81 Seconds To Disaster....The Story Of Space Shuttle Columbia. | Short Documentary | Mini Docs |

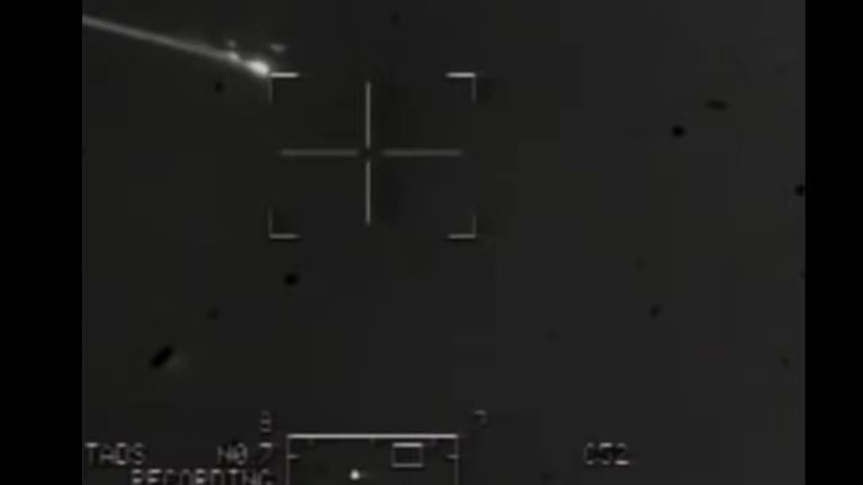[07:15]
and substantial metallic slag decomposition on the carbon panels, nearest the damaged area.
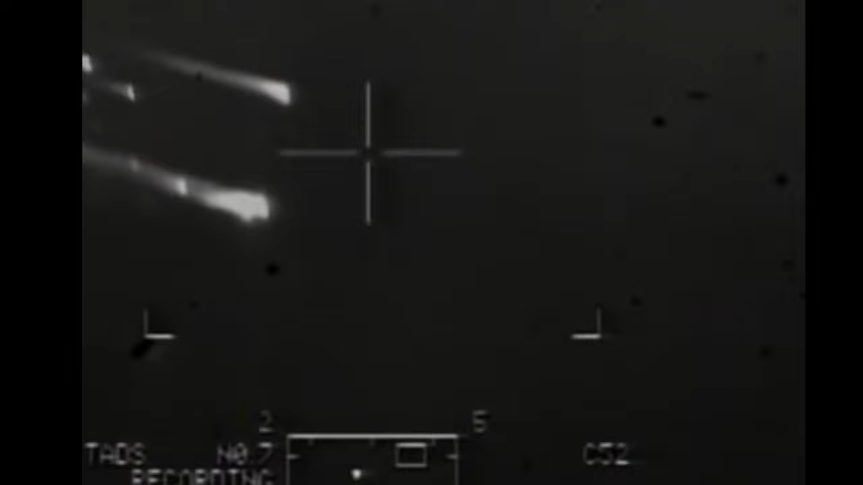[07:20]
The destruction of the wing from overheating caused the breakup and crash of Columbia.